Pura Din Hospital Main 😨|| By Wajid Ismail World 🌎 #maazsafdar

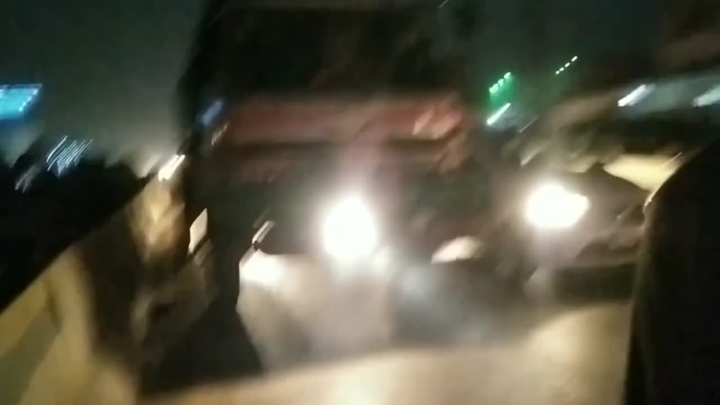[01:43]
इतना डर लग रहा है पीछे ट्रक के बैंक के, वो देखो ट्रक का, बहुत लंबा जाम, बहुत लंबा।